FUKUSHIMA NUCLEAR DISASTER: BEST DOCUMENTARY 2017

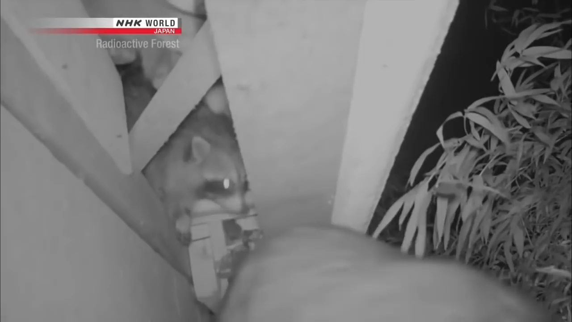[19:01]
They slide in and out easily, one by one.
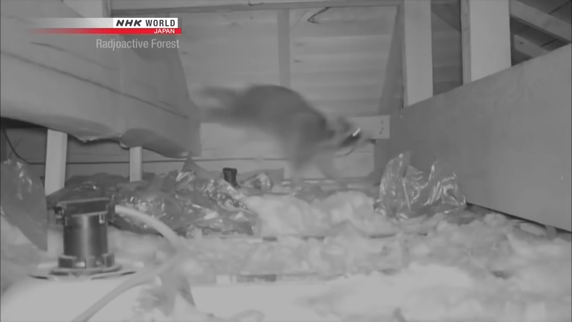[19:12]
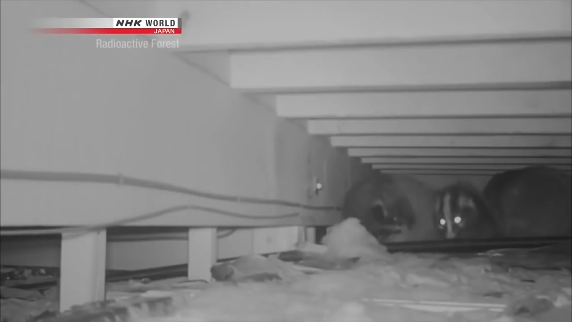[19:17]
Masked palm civets have moved in, too.
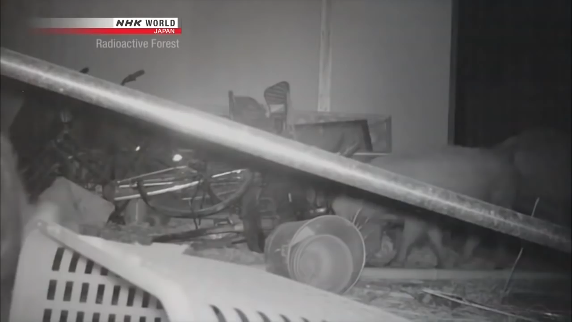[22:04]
this is wanting to look at it. the elements is a perfect sanctuary for the wild boars.